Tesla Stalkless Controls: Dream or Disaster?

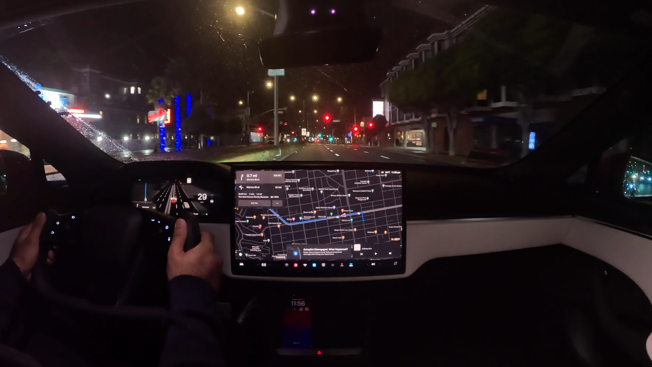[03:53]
And I can see, you know, right on the thing, there's a car coming, which is great. So, I have a good sense of what's happening around me. And so, let's say I want to change lanes. And it's very simple. So, what I do is I just take this, I signal, and then I change lanes. And then it's done. Instead of two steps, change lane, and then uncancel the turn signals, just one. And if I want to turn on FSD, one touch. And I let go.
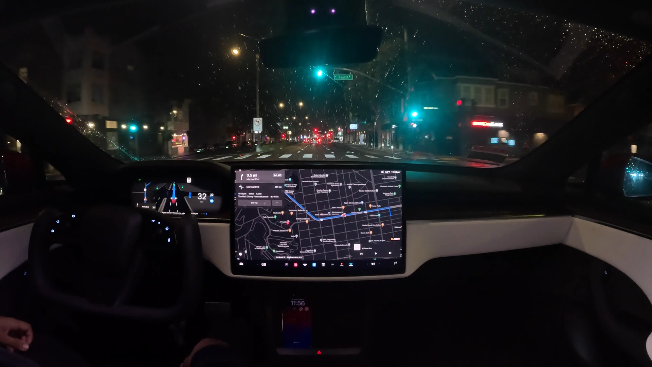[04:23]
So, that's a huge improvement over doo-doo, just one touch. And then it's in FSD mode. So, for all the people who are saying, Ah, I don't know how to do a roundabout, or I don't know how to do a turn. You just press one button, it'll do it for you. And this is going to be just included on all cars, by default, in the future. There will be a really good free version of FSD.
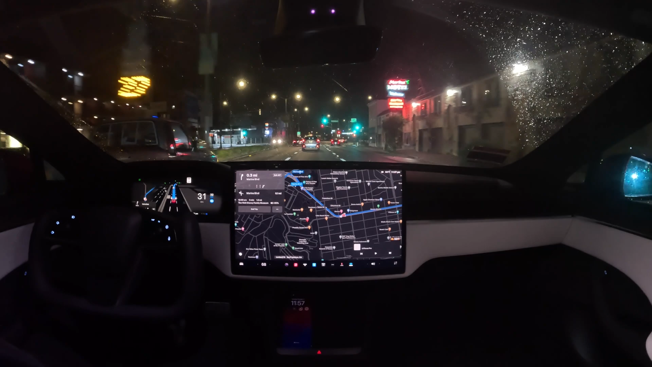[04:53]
Alright, so it looks like it wants me to go a different way. So, I'm going to go over here to the left. You see how it was really easy for me to just hit the left turn arrow without even looking? And it's actually nice, especially in a car like this, where you have so much performance, so much power. Or, you want to be holding the wheels, because this thing just takes off. And did you notice how, when I got into the left turn lane, the blinker stayed on? Whereas, when I changed the lane, it turned off as soon as I finished the lane change.
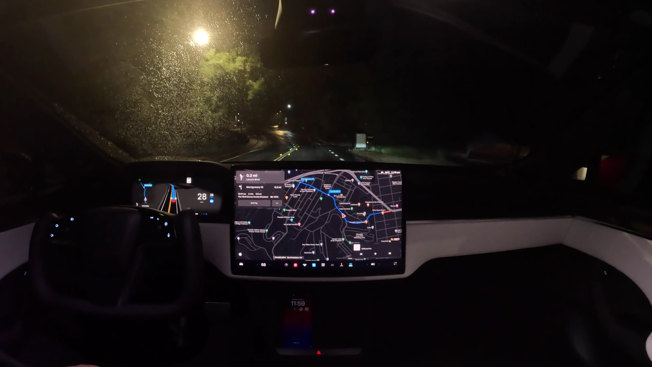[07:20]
So, first drive through the roundabout we'll do on FSD.
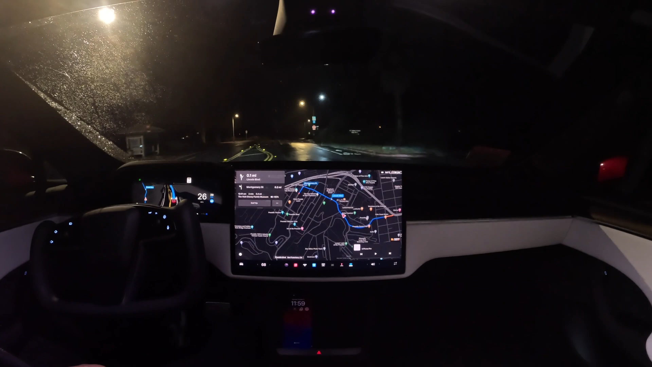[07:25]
Because I think that's what a lot of people struggle to understand, especially the Europeans, is the future is not us signaling in roundabouts or even holding the wheel in roundabouts. The car will do it itself.
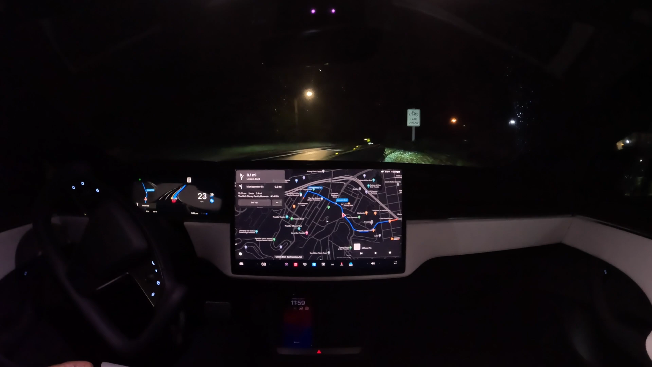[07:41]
It might seem crazy today, but that is where we're heading. And that's really what's informing the design. Okay, so here we go. We got a roundabout. We got a bus. We got a police car.
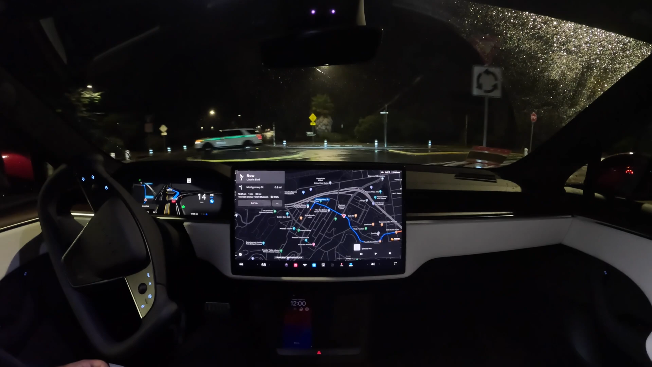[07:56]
And the car just sort of intelligently waits, powers through. And did you see that?
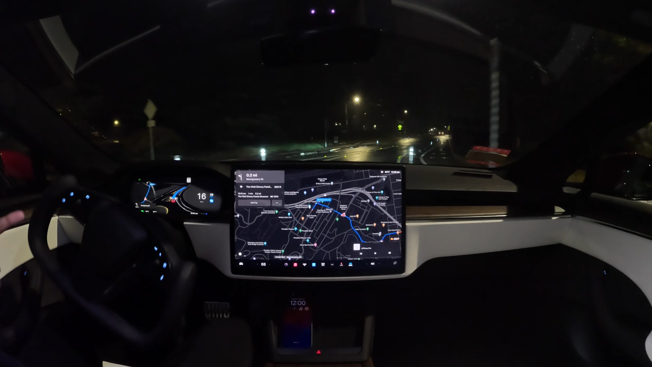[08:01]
It put on the signals itself. I didn't have to touch anything. I didn't have to signal. I didn't have to touch the wheel. It did it itself. So that is the future. What Tesla has is not more difficult for roundabouts. It's actually easier. You're not going to have to touch anything.
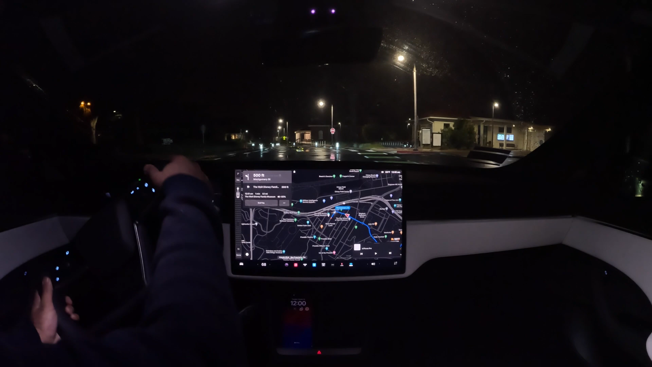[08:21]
All right, so now let's go through manually. And see what it's like to signal manually. So look at this. Signal left. Signal right.
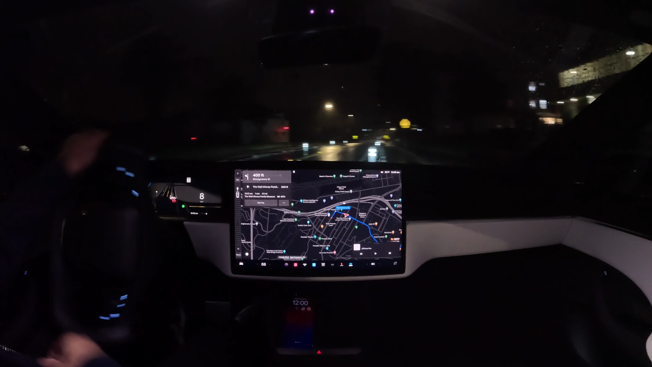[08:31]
Isn't that amazing? Even though the wheel is moving, I can still signal. Incredible, right? It took me a long time to figure out how to do it. No, it actually didn't. I mean, the turn signal is probably the hardest thing about the yoke. Okay, so here's a roundabout. I don't actually know what the proper way to signal in a roundabout is. But let's say I'm going to signal that I'm going left. So now I've got my wheel. I'm turning it all around. And then I decide I want to go right.
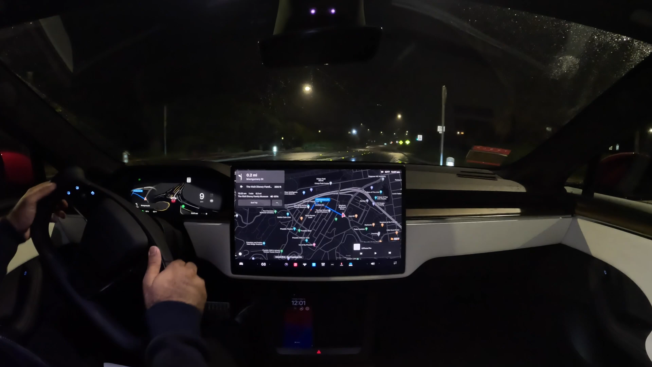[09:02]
Boom. Right? And it cancels automatically. So you can see that even though the wheel is turned, it's just under your left thumb here. Right? And because the thing is a yoke, you kind of know where it is, right?